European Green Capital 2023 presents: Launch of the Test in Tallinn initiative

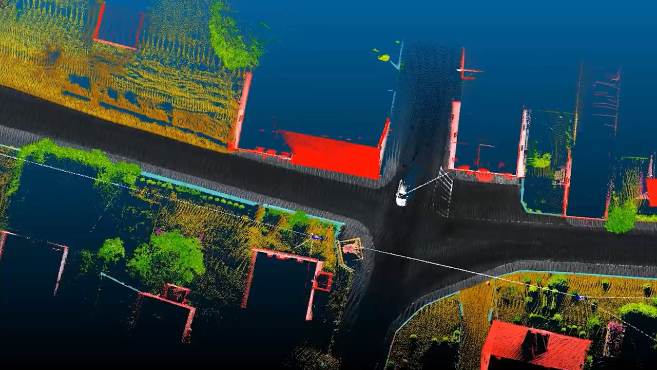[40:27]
and 3D point clouds rich with data they need to address the most pressing problems.
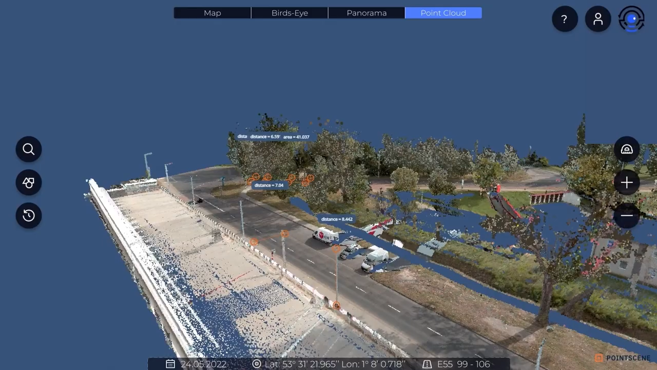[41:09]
Point clouds enable high accuracy measurements of the road infrastructure,